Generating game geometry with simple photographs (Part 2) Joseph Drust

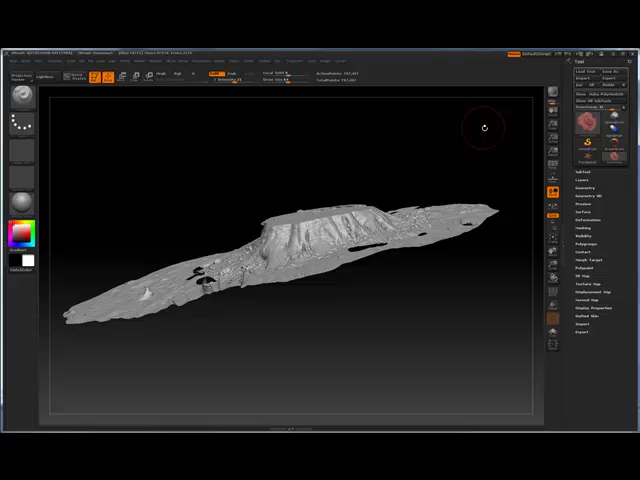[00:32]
It's pretty amazing that this was created from me simply walking around a tree stump and taking pictures at random. There was no process at all in how I took these pictures. And it has compiled them into this thing that's really pretty detailed and pretty dense.
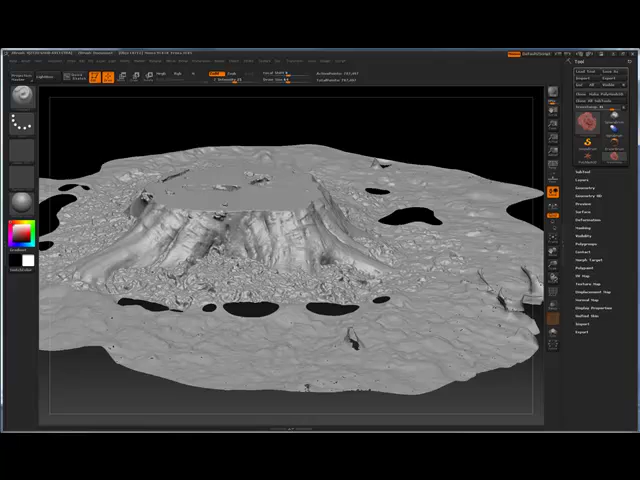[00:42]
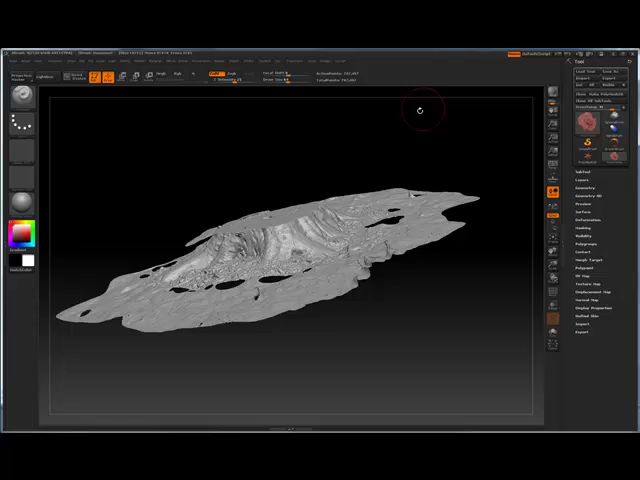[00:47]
Now one thing to notice about this model here is that if we looked back at the textures that spit out, it spit out three textures.
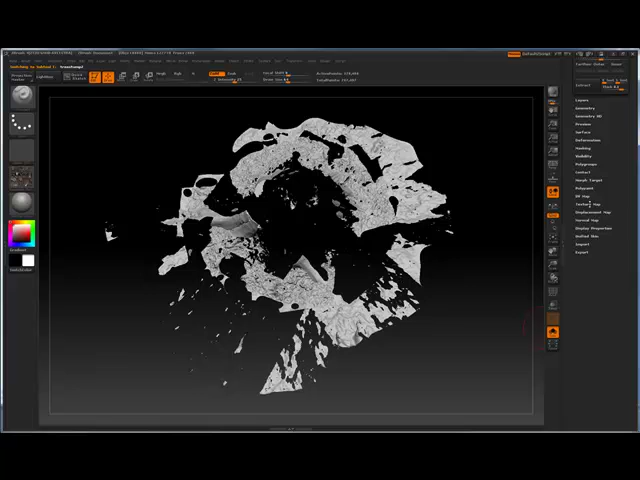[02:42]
click the blank spot, and just pick one of these textures. So this one, obviously, is not the right texture for that sub-tool. So I'm going to try again, and click the middle one, and this one looks like it lined up. You can see it's got the stumps where it looks like stumps should be, and it's got the mulch where it looks like mulch should be.
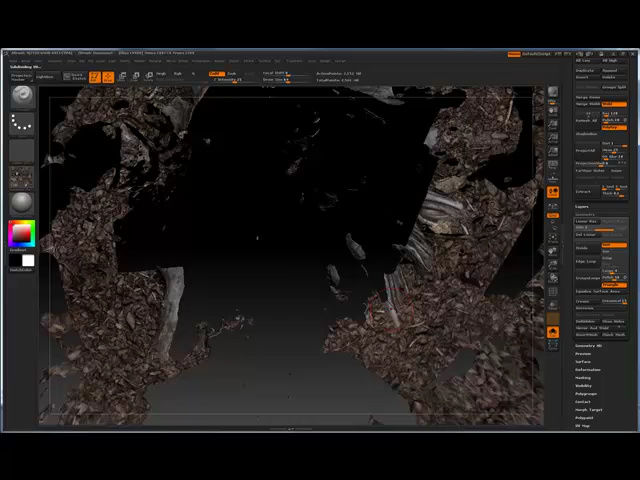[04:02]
So it's actually breaking it up along the seam lines where these UVs are. This is because the mesh wasn't welded. Now, you could export this mesh out, weld it. You could use Mirror and Weld and weld it. You could group them all together and weld it. But that's all pretty much a big pain to get just what you want out of this. The simple solution or fix for this is to first come over here to the Geometry tab and just turn off SMT. Now when you hit Divide, it's not going to try to smooth those edges out. So it's just going to add tessellation to the existing mesh.